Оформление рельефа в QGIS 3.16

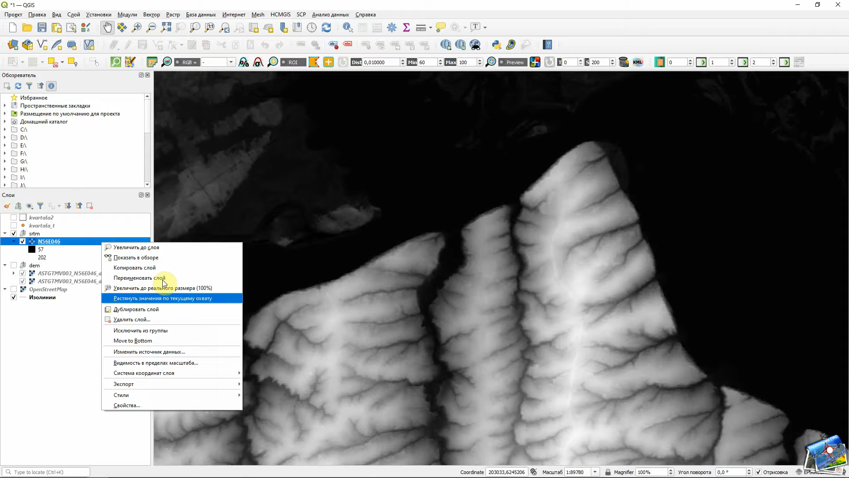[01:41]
И в копии делаем следующие настройки. Свойства и теневой рельеф. Выбираем применить.
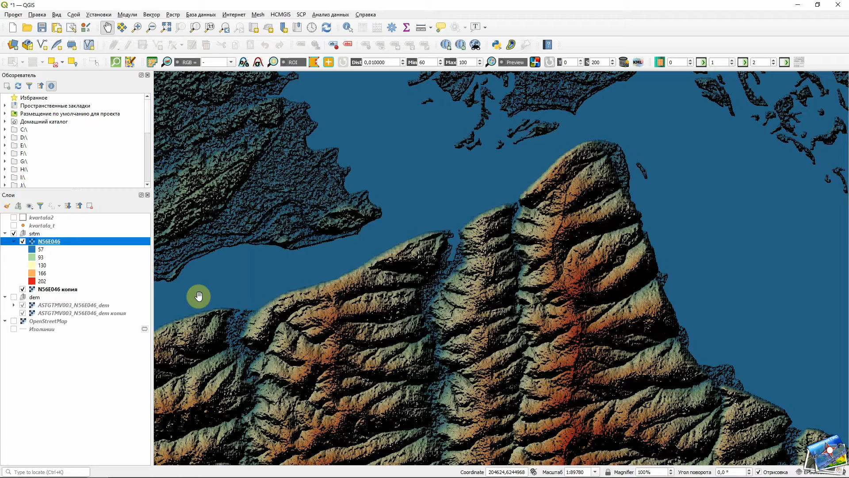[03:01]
К сожалению, да? Но что здесь делаем? Идем ниже следующий слой.
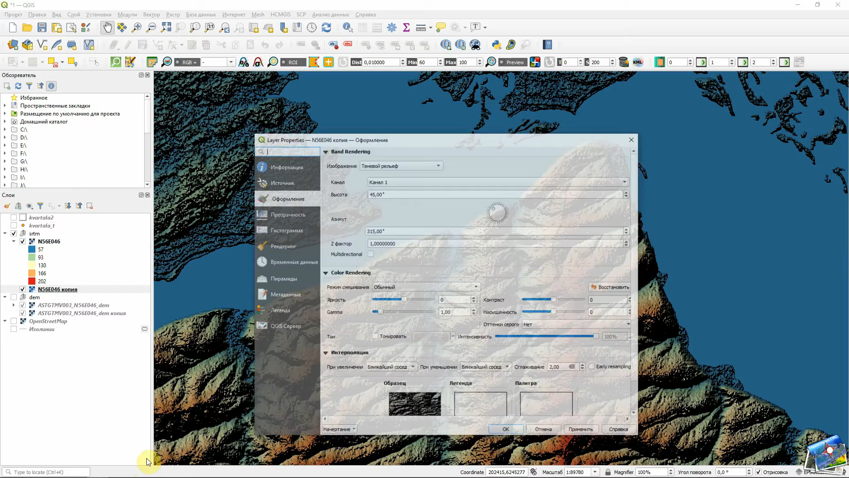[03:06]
И здесь играемся соответственно с яркостью и контрастностью. Что делаем? Во-первых, контрастность мы уменьшаем. Что-то сделаем так, применить. Видите, уже как бы немножечко темного уходит.
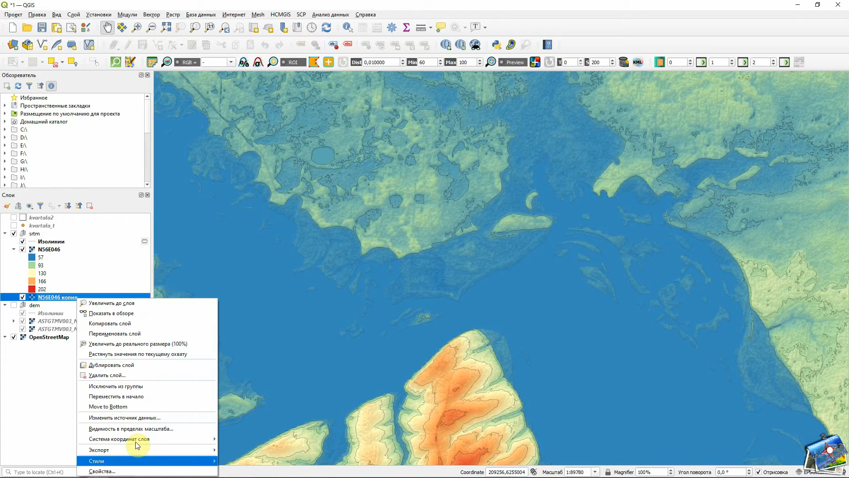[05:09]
Потому что вот в этом слое тоже нужно включить умножение. Так. Где у нас? Вот тут умножение. Применить.
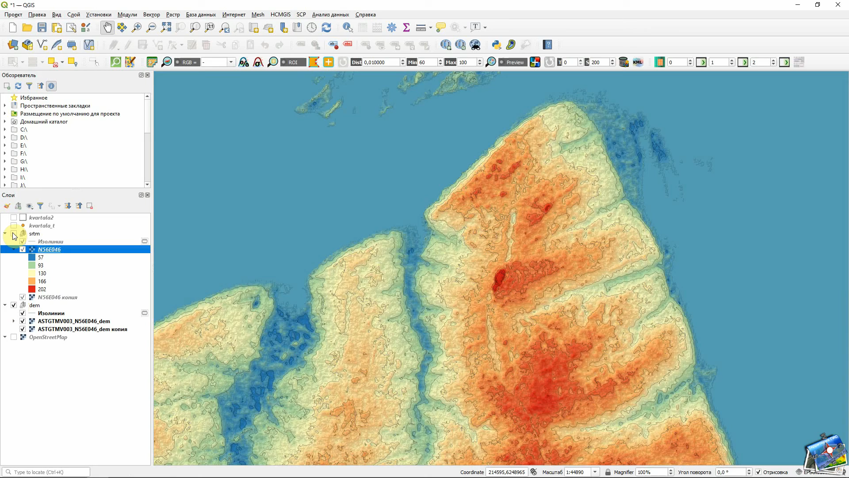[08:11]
Вот если включать. Вот тут, смотрите. Так.
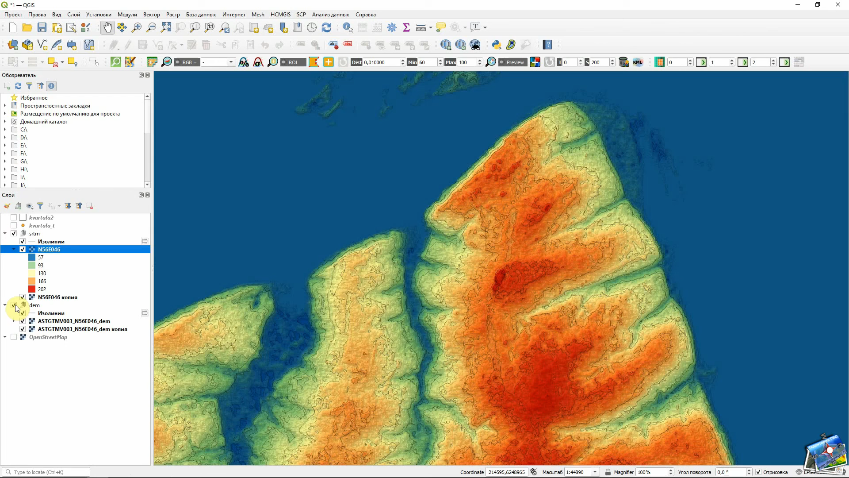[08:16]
И вот это. Включаем. Вот как это выглядит. Суперн-стритмат.